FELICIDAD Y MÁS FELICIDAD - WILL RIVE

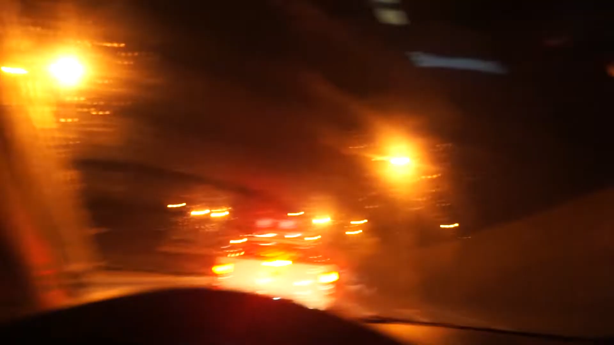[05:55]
Ya llegamos a Los Ángeles y nos está recibiendo con gotitas de lluvia. No sé si se alcanzan a ver aquí en el vidrio, pero ahí están. Gotitas de lluvia.